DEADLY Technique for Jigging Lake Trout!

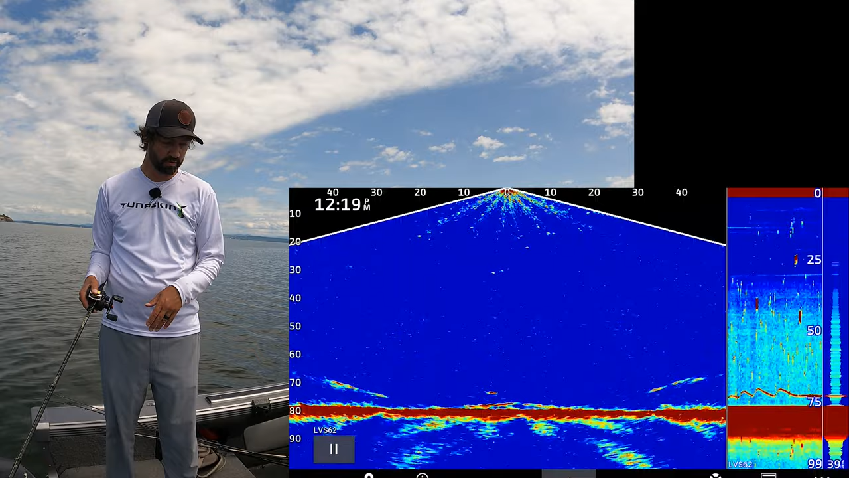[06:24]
Moves that sends vibrations out in the water.
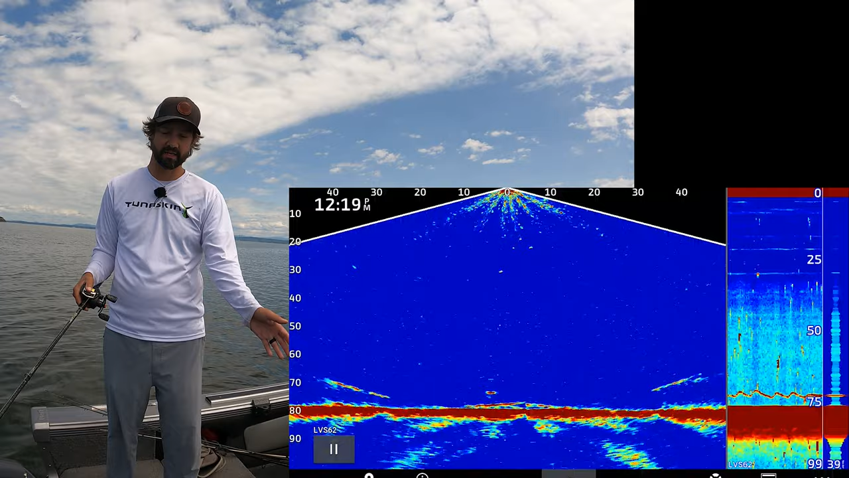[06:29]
And I'll go over my live scope settings and my 2D settings here in a minute. I can't go over all of them, like I said,
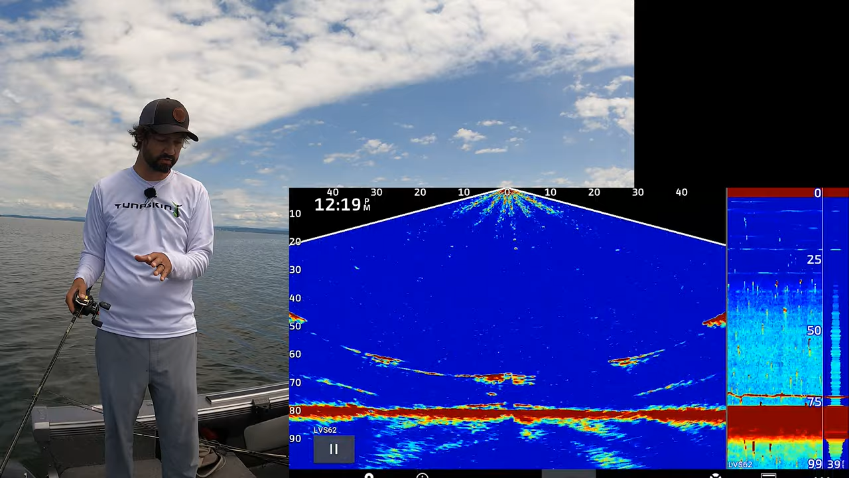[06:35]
because my transducer is not a traditional 2D sensor or transducer.
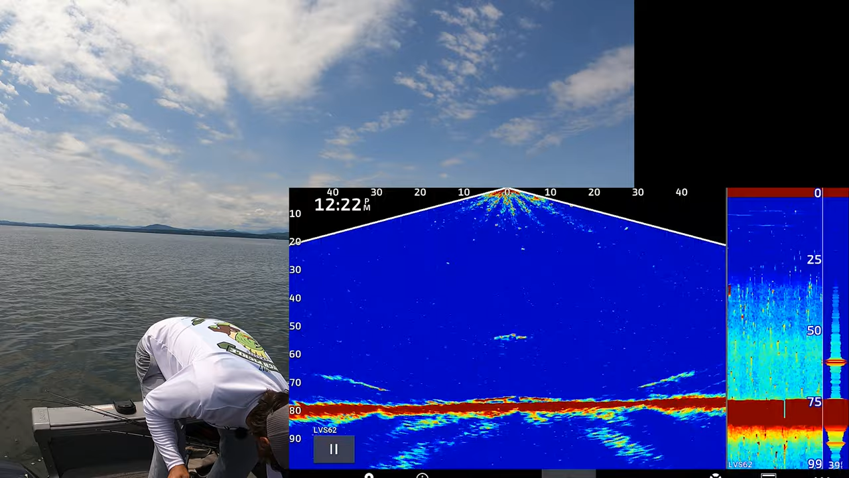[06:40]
All right, so we just made a micro move, and you can see the bottom of the right-hand side of the sonar, which is the 2D mode, is bumping up and down just a little bit. And this is not the best 2D mode there is.
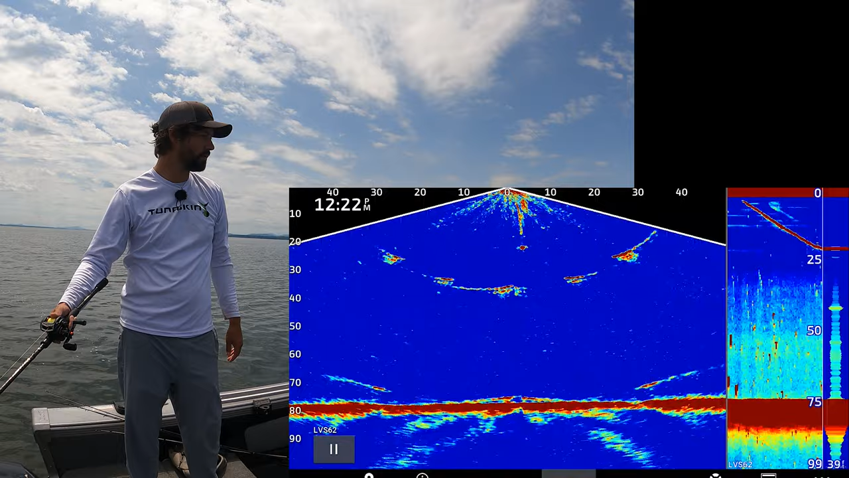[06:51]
We want to eliminate a lot of water when we're lake trout jigging, because you can literally drive around the whole lake. Right now there's a thermocline. Oh, see, now there's a fish coming right up to me. We want to run away from him as fast as possible, match his speed. So he's got a buddy that's coming up too. I'm going to drop back down to him.
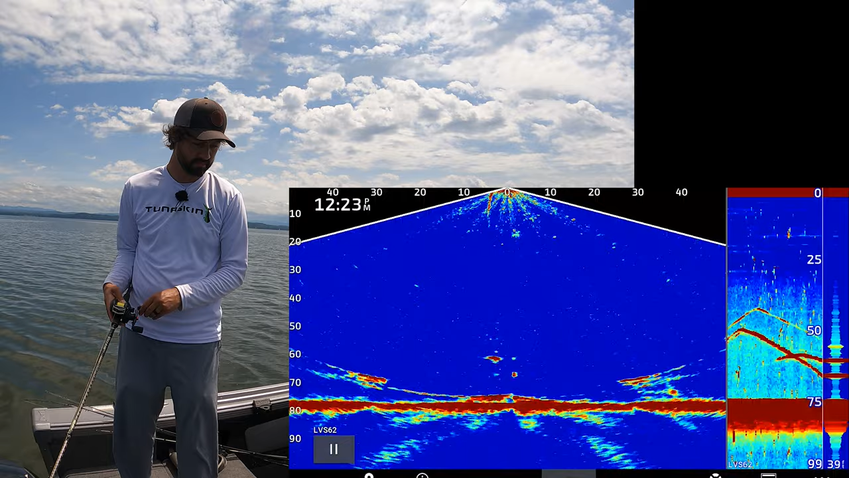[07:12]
And run away, run away, run away, run away. And set the hook. So as soon as you feel him, that tap in that rod, you want to set that hook to the moon. They have very rigid mouths. Net, please, right?
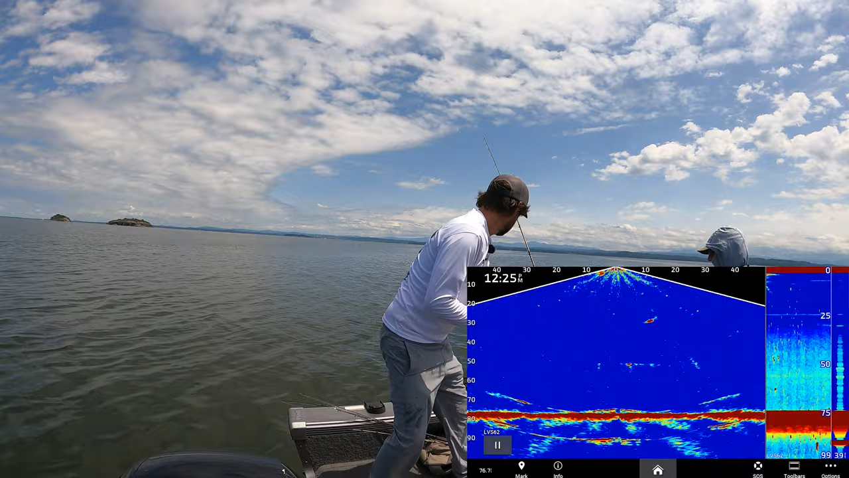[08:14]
We're not super deep right now, so I wasn't super concerned about it.
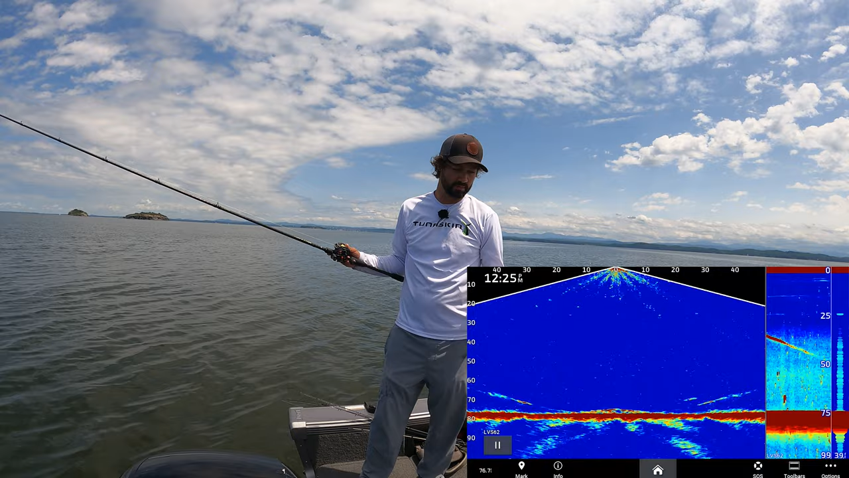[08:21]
So you can actually hold them at 30 feet down if you want, and they'll actually burp, and you can actually see that on the screen. And they kind of throw up at the same time. They burp out that air. You'll see air bubbles come to the surface.
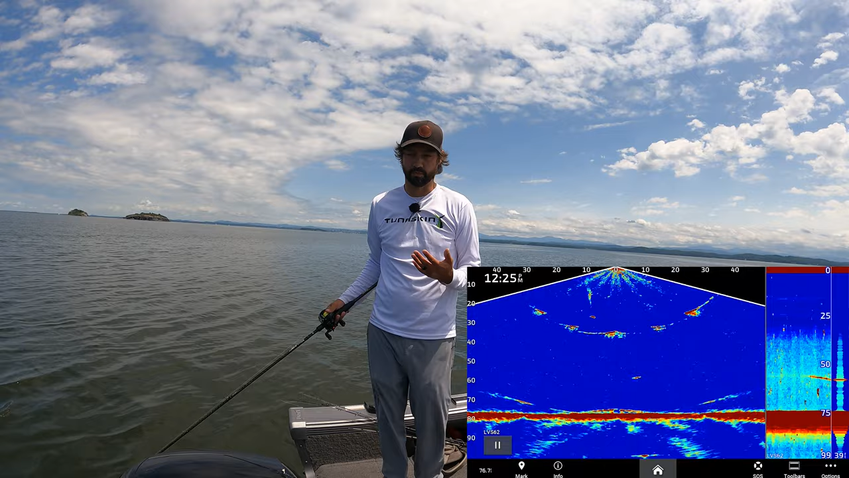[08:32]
And that's really good for the fish to hold them at that height. And so they can expel their gases. They release a lot easier that way. So I'm dropping back down again. There's another fish down there.
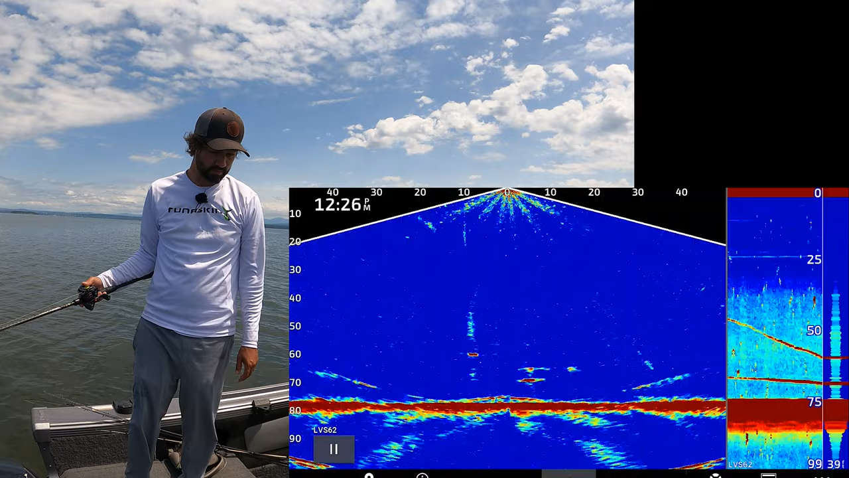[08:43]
See him on the bottom right-hand side. Now I'm not gonna go past him. I'm gonna stop above him, always. Lake trout look up and they smell down, in my opinion. And this is the way that we always, always jig. Drop down a little bit more towards him. And so I'm waiting for that fish to get engaged here. We are using spot locks, so we're using a trolling motor on the front of the boat. And the wind's actually at my right shoulder here.
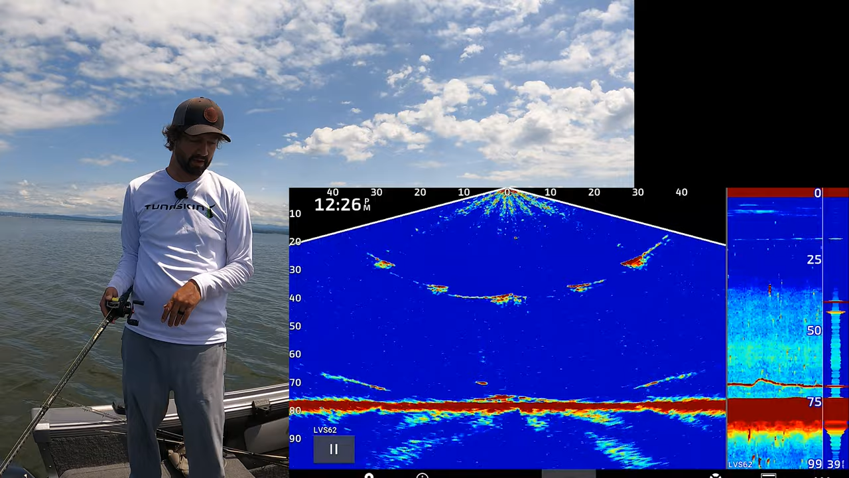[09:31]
It's just run your gas motor in reverse and you'll stop on one of those marks that you see on the screen, which is kind of like the mark that you're seeing at the bottom there. Stop on it, drop down, keep your line as vertical as possible. You don't want your line scoped all the way out like that because it's really hard to set the hook, because you want to set that hook at the same angle your line is. So vertical is the best. Now I was talking about eliminating water. You want to troll around. Right now this lake is set up, which has a thermocline. And that's hard to see in this mode. And we don't have any current in this area, but earlier on the lake when we were on 120, there's a lot of current, and you could actually see the thermocline on the screen. It was down about 45 feet. So that means the warm water's on top and the cold water's on bottom.